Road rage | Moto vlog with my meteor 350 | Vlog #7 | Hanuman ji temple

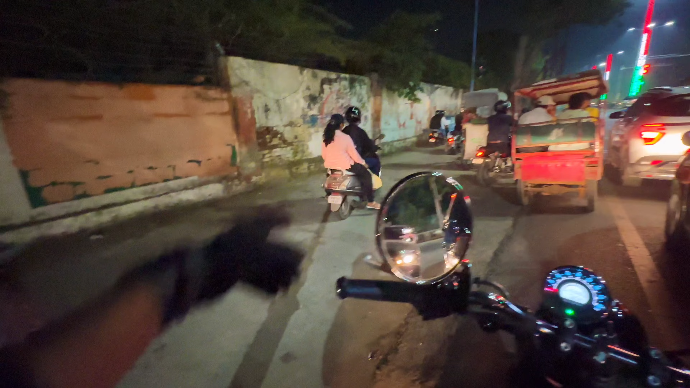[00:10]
वाह दीदी की रोड रेज होगी आपस में, रोड रेज, पर इन्होंने लड़ाई नहीं करी आपस में ज्यादा, वरना हमें कंटेंट मिल जाता।
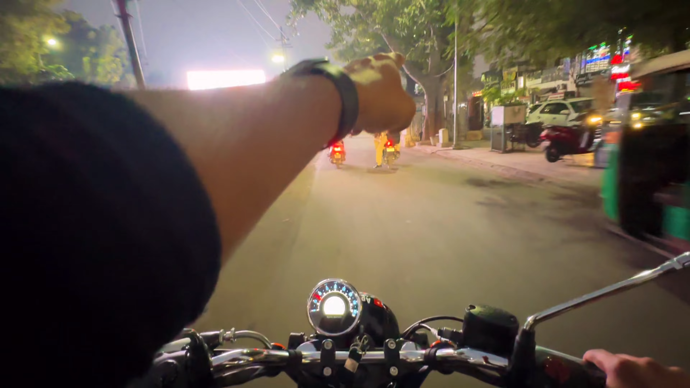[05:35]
देखो भाई 3 बंदे जा रहे हैं बाइक पर, 3 पुलिस वाले हैं और 3 ने हेलमेट नहीं पहना हुआ है।
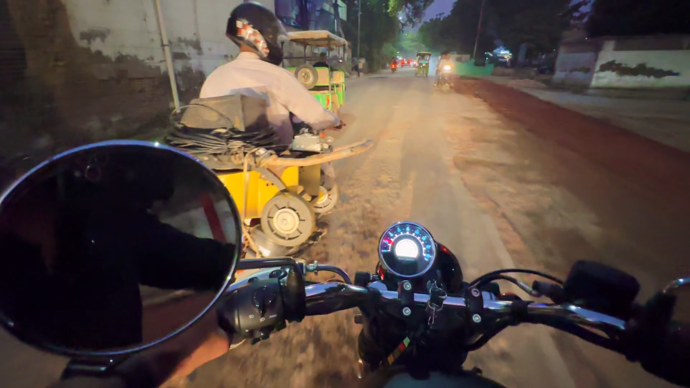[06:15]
वीडियो पकड़ लेंगे, फोन पकड़ लेंगे हमारा। तो गाइस इन लोगों ने हेलमेट नहीं पहना और 3 सवारी ट्रिपलिंग हो रही है एक ही बाइक पे।
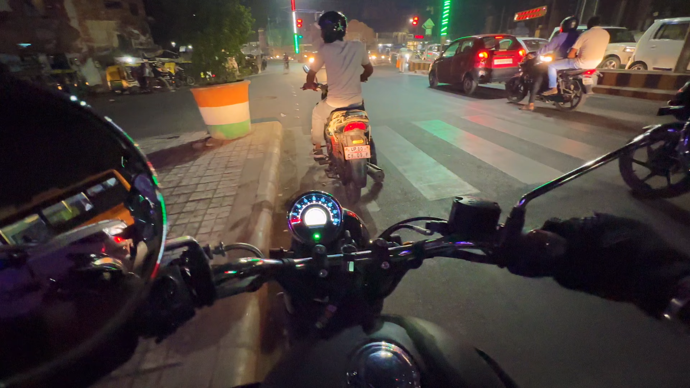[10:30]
रेड लाइट है भाई, तू रेड लाइट फॉलो करना नहीं चाहता क्या?